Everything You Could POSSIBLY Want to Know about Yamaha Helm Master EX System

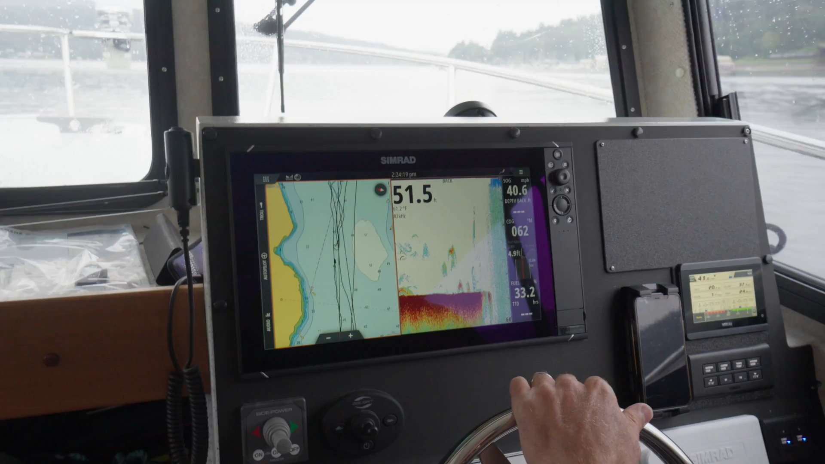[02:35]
41 miles 42 42 come on baby come on baby start moving in the back boys 42 and a half 42.6 48 43 43 43 okay
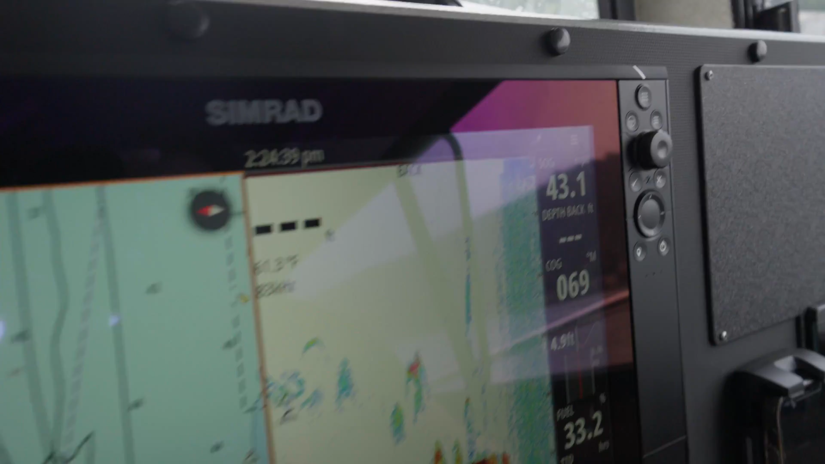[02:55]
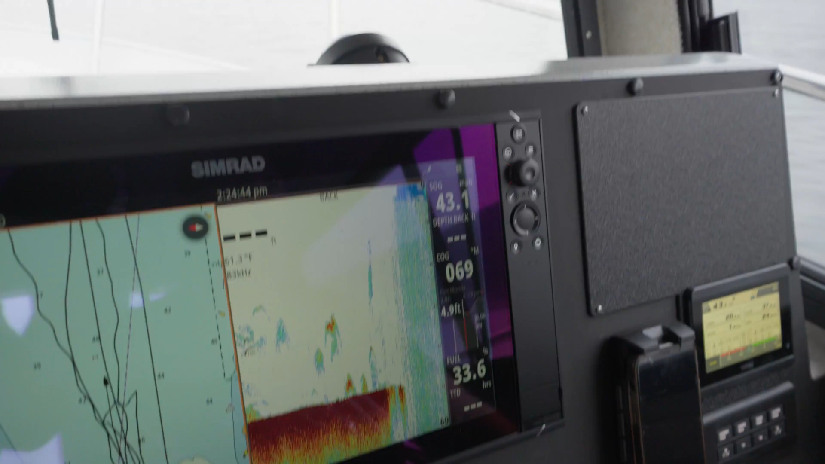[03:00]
all right 43 based on this type win because uh 1.9 off where I said yeah 2.1 I think you nailed it you nailed it there you go